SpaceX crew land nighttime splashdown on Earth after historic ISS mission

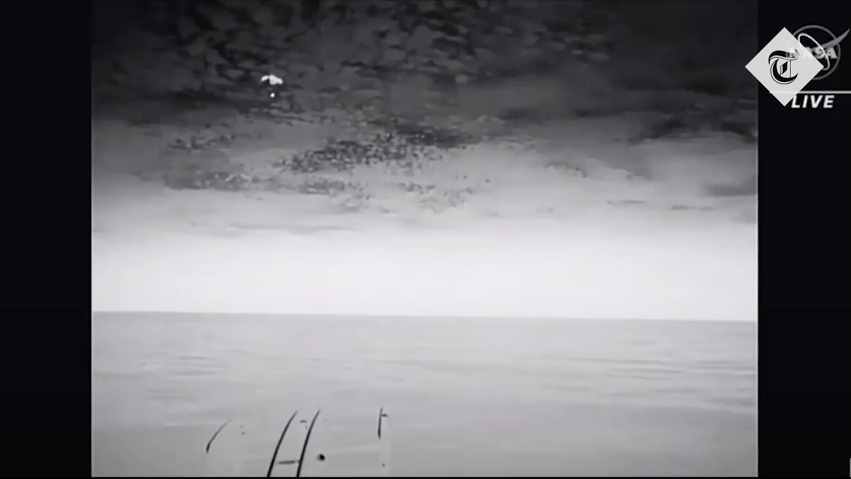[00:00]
Dragon there with his four main chutes deployed, slowly coming back to Earth.